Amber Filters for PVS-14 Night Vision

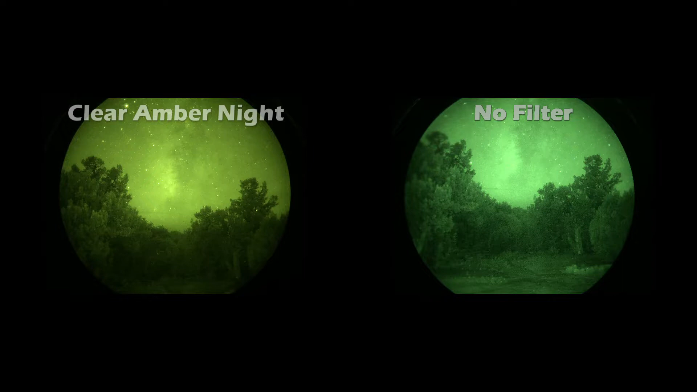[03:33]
All right, so these pictures were taken with no moon, starlight only. And as you can see on the right hand side, with no filter, it's going to be a brighter image. But then on the left, that filter in place, you definitely get more contrast, which you can definitely tell looking at the stars in that picture.
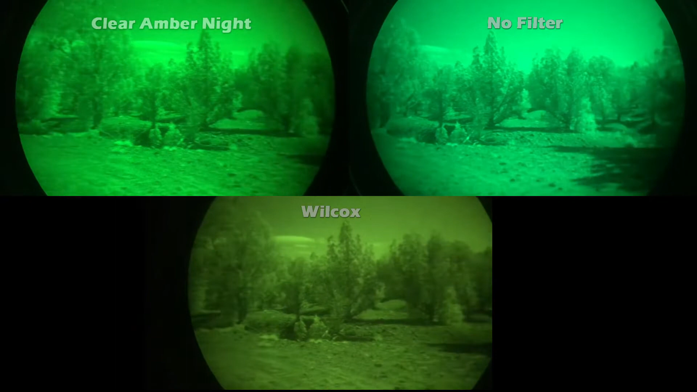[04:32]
The conditions are super bright. The Wilcox one is still too dark, even in these conditions, in my opinion. The clear ember night filter does a good job, giving you more contrast. And obviously, you're going to get more performance or more light, no filter at all. All right, so these videos I took on the same night, I took those pictures earlier, and I just let these things speak for themselves.